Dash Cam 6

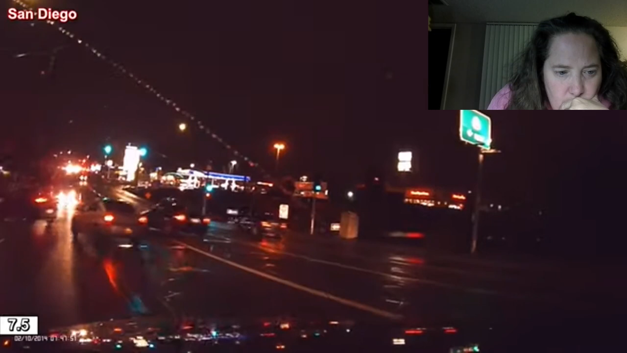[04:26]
did he just spin out in a wet road what happened slow down in the rain my brother took a turn in the rain too fast he's lucky he didn't hit anybody